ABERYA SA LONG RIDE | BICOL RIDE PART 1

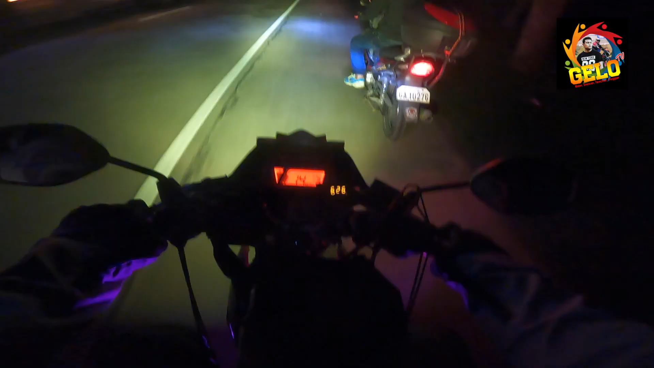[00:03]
guys, nagka-problema pero si girl na flat yung sa likod niya. Tapos yung box niya nahulog kanina gawa nung may hindi na sa ano, dubak kanina.